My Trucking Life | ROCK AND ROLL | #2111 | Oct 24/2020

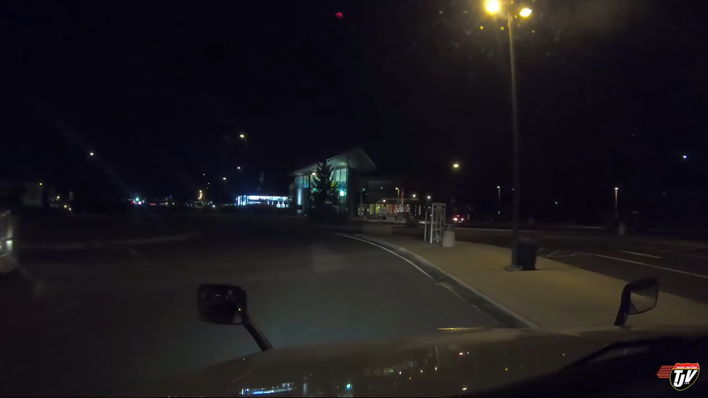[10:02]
Just swung into the rest area here, just at Quebec City. capital of Quebec. It is Quebec, Quebec. It is very Quebec. All right, so I want to get into New Brunswick tonight yet. That's my goal. I want to sleep at that truck stop.
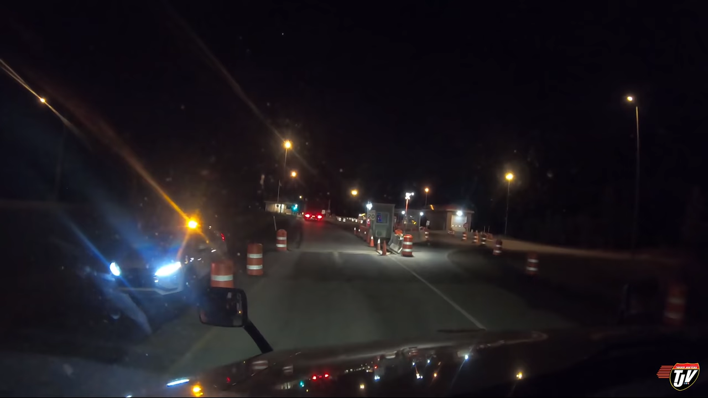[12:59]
I'm gonna stop and talk to somebody? No? Nobody wants to talk to me? No? Is this where I'm supposed to go? I'm just following that truck. I have no idea. There's a guy in that little hut over there. I have no idea what's going on here.
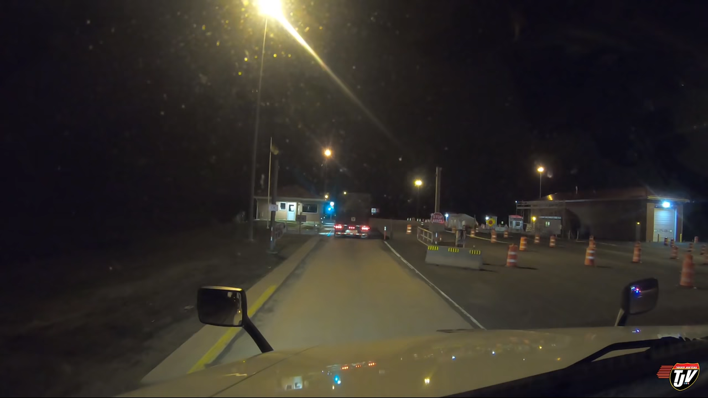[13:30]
I guess the trucks just get to roll through, but if you come through here in a car, they're gonna tell you to turn around and go home. I don't know. So is the scale open then? I guess the scale is open then, eh? So I'll wait for this guy to get off the scale before I go onto the scale. I'm so confused. And I thought that we had... Oh well. Oh well. They'll just do what they want to do out here, I guess. Continue on this road for 15 kilometers.
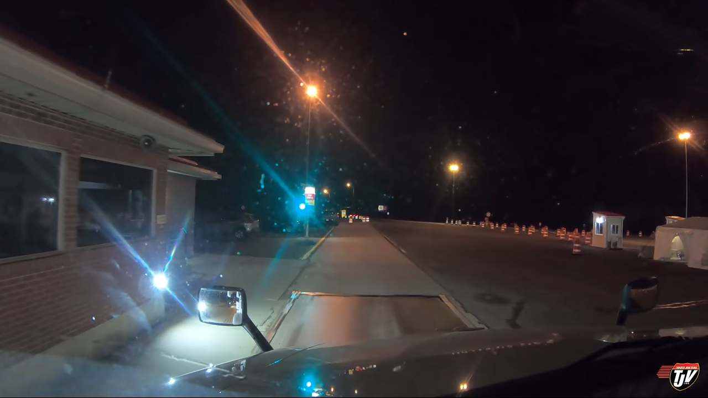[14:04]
Wasn't even anybody in the scale as far as I could see. Okay, well, that's interesting to know. New Brunswick still has their borders closed.
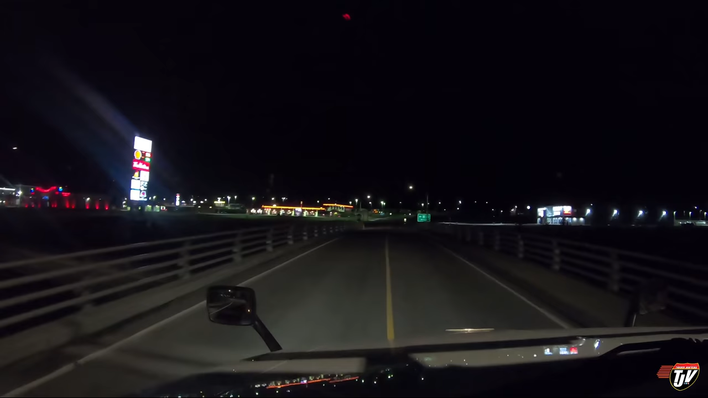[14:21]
Here we are at the Shell, right beside, what is that? The Grey Rock Entertainment Casino. Approaching destination in 200 meters, on the left side. Absolutely. Yeah, absolutely. New Brunswick, I see you installed a roundabout on the other side of that overpass there. I don't know what's going on, man. I don't know. Do we need to have a talk?
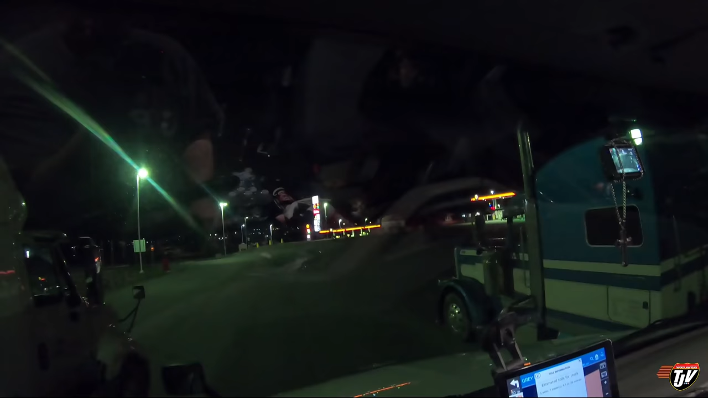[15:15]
We found a good spot here at the, so I'm nicely tucked away.